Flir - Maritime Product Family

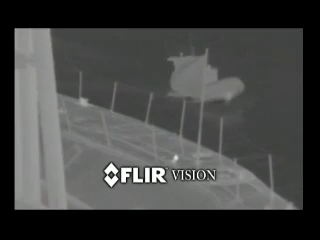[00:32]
Thermal imagers create images based on subtle differences in temperature, called heat signatures.
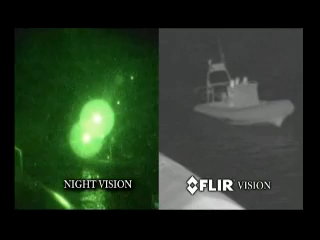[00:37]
Virtually everything in our environment has a heat signature, even ice cubes.
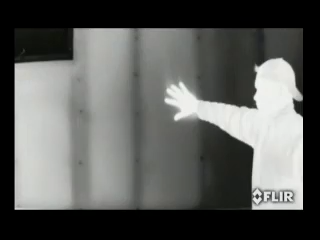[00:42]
Warm objects appear white and cooler objects appear black.
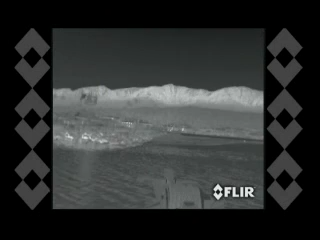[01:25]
You can clearly see the shoreline, buoys and markers, floating debris, exposed rocks and other vessels.
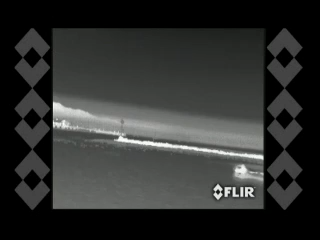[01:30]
These hazards appear clearly on a video display.
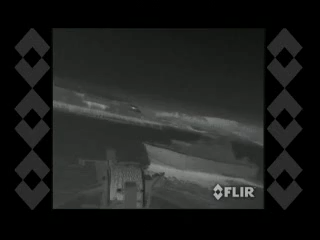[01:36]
A shipboard environment can be very isolated and vulnerable.
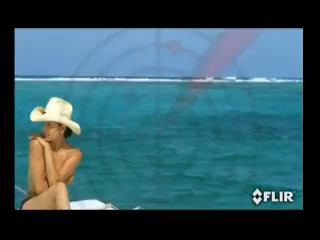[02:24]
How many times have you seen a radar blip approaching your vessel and wondered whether or not you should be concerned?
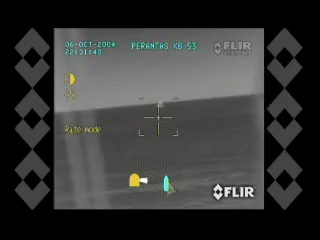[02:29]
Law enforcement support can take time in an emergency, and FLIR's long-range stabilized systems can help you detect threats at the horizon, giving you more time to react.
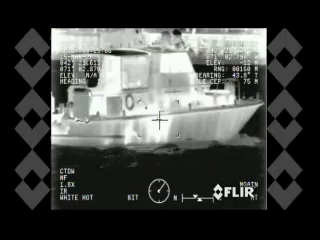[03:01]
Navy SEALs, the Sea FLIR is the premier maritime multi-sensor thermal imaging system.
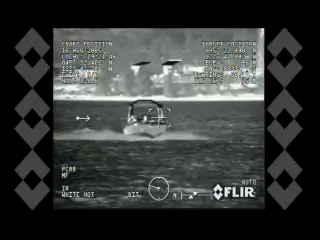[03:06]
Its powerful thermal and visible telescopes can clearly see to the horizon,
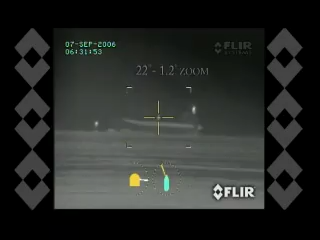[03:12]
and the built-in gyro stabilization compensates for any sea state, so you can see a perfectly steady image even in rough seas.
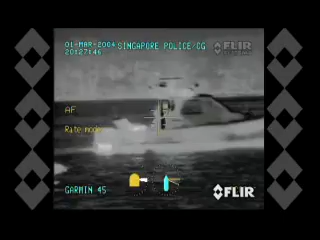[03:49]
Voyager is a mid-range thermal and daylight imaging system designed to support navigation,
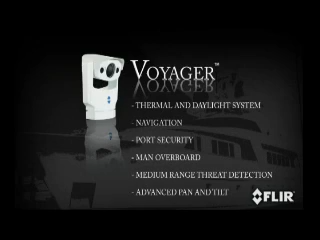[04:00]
port security, man overboard, and medium-range threat detection. It comes equipped with an advanced pan and tilt. It features a completely new concept and image presentation based on the human eye.
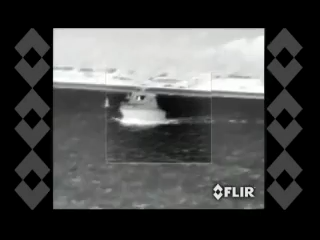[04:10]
This foveal vision concept allows the operator
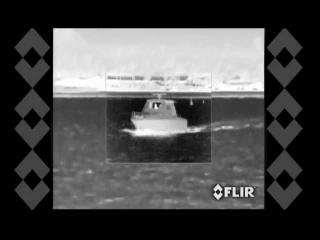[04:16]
to enjoy a wide-angle view for situational awareness,
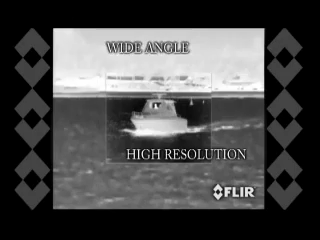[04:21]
while maintaining a high resolution area at the center of the screen for object identification and tracking.
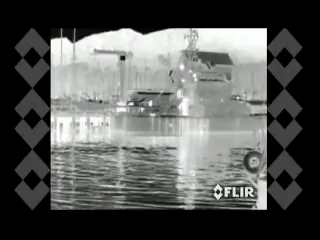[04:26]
The patented image processor provides both the foveal imaging mode, as well as a continuous zoom between the wide and narrow fields of view.
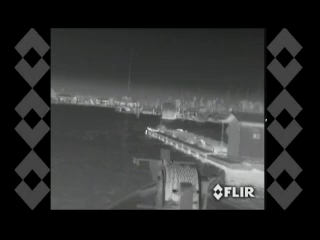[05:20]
clear thermal imagery in total darkness, smoke, and light fog. You can clearly see channel markers, shipping lane traffic,
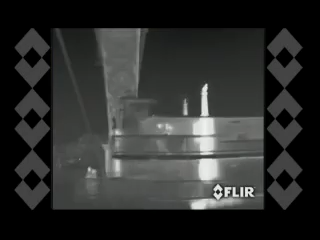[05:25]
outcroppings of land, bridge pilings, and other vessels.
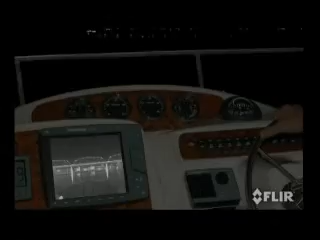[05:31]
Video from the system can be displayed on virtually any existing multi-function display.
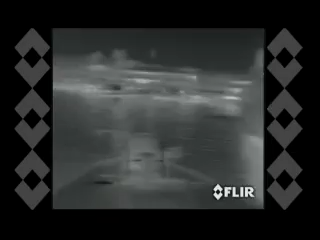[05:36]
And the Mariner is fully automatic. No special training is required.
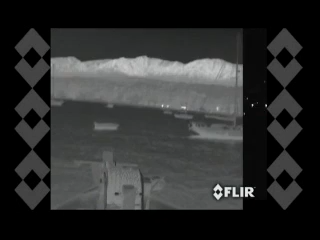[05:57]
but it's packaged for boaters who have navigation as their primary application.
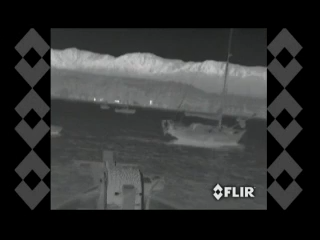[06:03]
You can clearly see channel markers, shipping lane traffic, outcroppings of land,
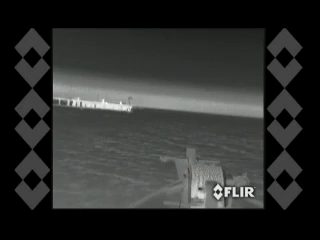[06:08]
bridge pilings, floating debris, people in the water, and other vessels.
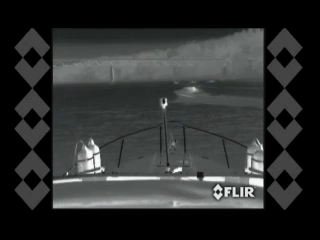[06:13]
Video from this fully automatic system can be displayed on virtually any existing multi-function display.